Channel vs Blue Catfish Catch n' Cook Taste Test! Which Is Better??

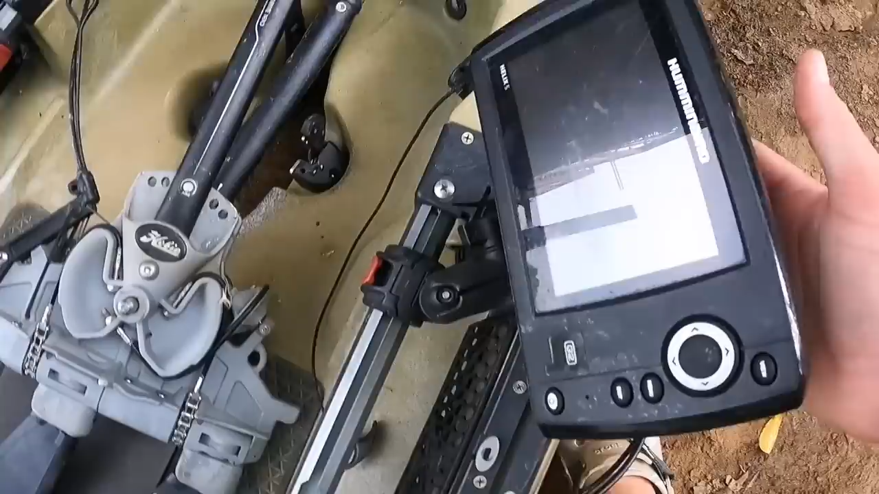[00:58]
Cord's running to the hull. The actual battery for this actually sits under that little cooler we have in the front. Obviously, I have the little pedal drive.